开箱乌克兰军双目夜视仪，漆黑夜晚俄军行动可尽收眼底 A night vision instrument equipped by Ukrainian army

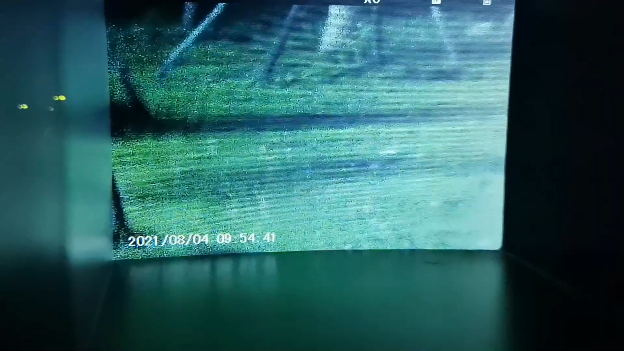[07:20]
那么开启红外补光灯是那么开启红外补光灯以后是什么样的状况呢我们看一下此时红外补光灯已经开启了图像显示为黑白
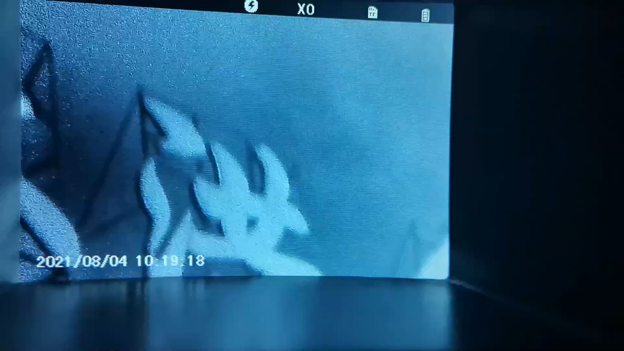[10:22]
旧楼了已经没有了往日的生机大红钢铁厂可以看到那几个字
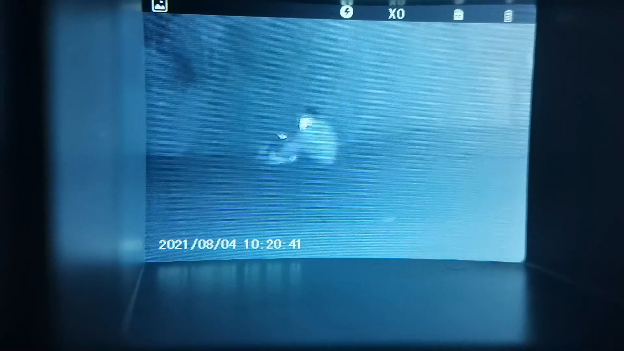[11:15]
哇那居然还有个人坐在那里我没发现那里还有个人坐在那里现在我们可以来看看这个夜十一的远距离辨识能力我们可以看到很远处有个红色的广告牌